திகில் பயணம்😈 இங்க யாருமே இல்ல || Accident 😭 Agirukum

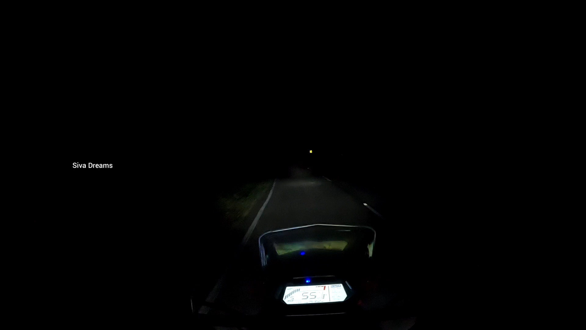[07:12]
இது ரொம்ப பயப்பாக தான் இருக்குது. ஒரு ஸ்ட்ரீட் லைட் கூட கிடையாது இந்த சைடு. ரொம்ப நம்ம லைட்டு வேறு, ஃபாக் லைட்டு வேறு ஒர்க் ஆகல.
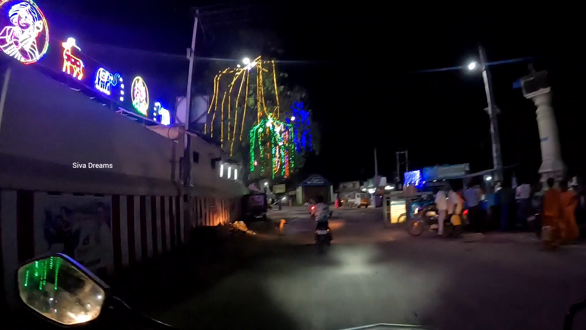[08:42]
வெளியிலையும் மரத்துலேயும் கலர் கலர் லைட்லாம் தொங்க விட்டுருக்காங்க. திருவிழா தான் வரப்போது போல.
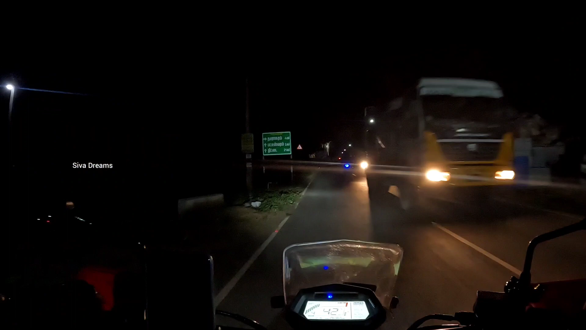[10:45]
ரைட் எடுத்தால் தாராசுரம், ஸ்ட்ரெயிட்டாக போனால் பட்டீஸ்வரம் 2 கிலோமீட்டர். இப்போ நம்ம லெஃப்ட் எடுக்கணும், சாரி ரைட் எடுக்கணும்.